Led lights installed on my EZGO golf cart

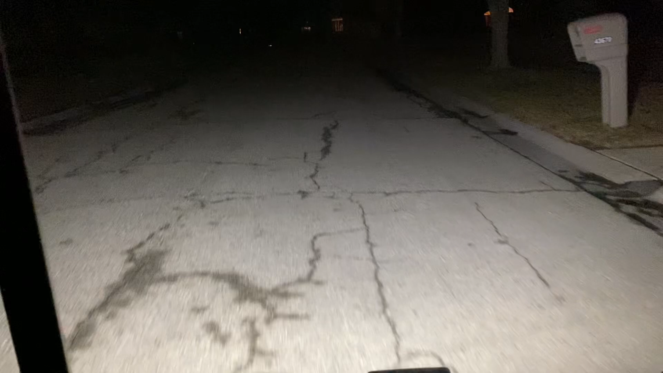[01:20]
All right, so this is the LED headlight. It's like literally night and day compared to the halogen light. And it also obviously eats up less power. And I do have to replace the light switch just because it's, like I said, it's super flaky and cuts in and out.